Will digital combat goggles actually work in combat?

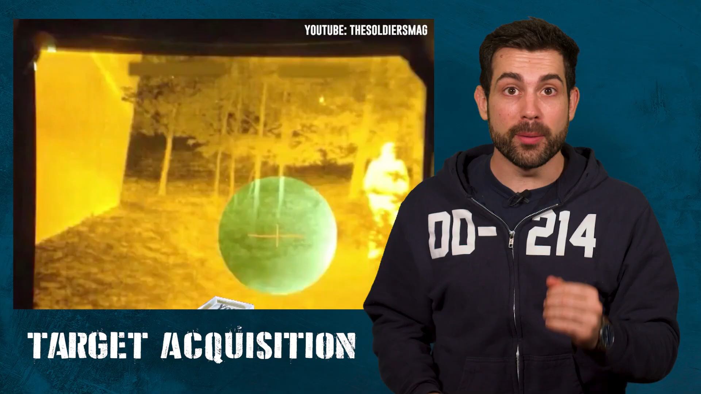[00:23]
You can switch to viewing straight from the point of view of the optic on your weapon for an entirely new way to shoot bad guys in the teeth.
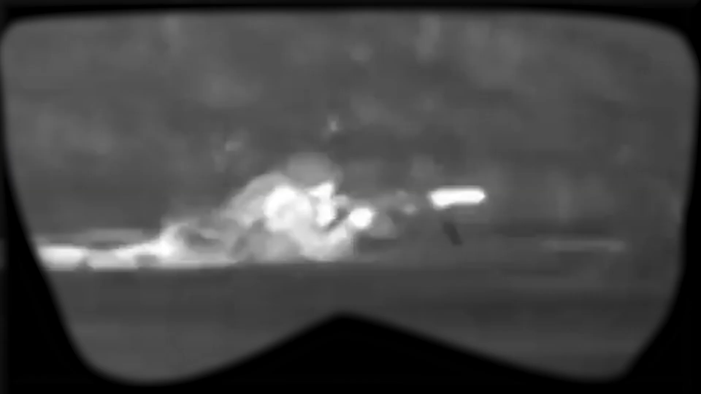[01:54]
The IVAS can see night vision and thermal vision at 80 degrees by 40 degrees field of view with both eyes open.
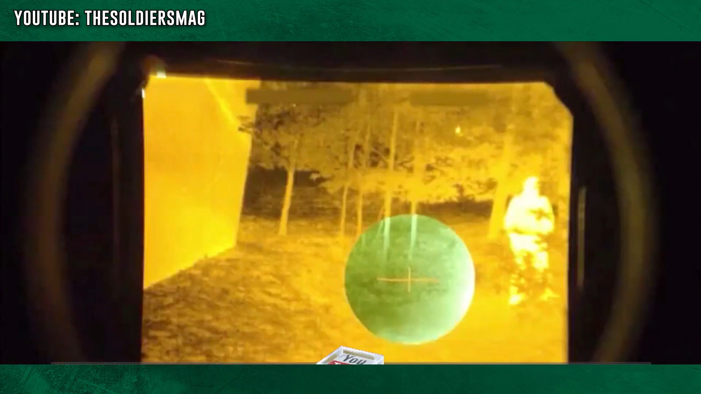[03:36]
So your heads-up display is connected directly to your sight picture for rapid target acquisition,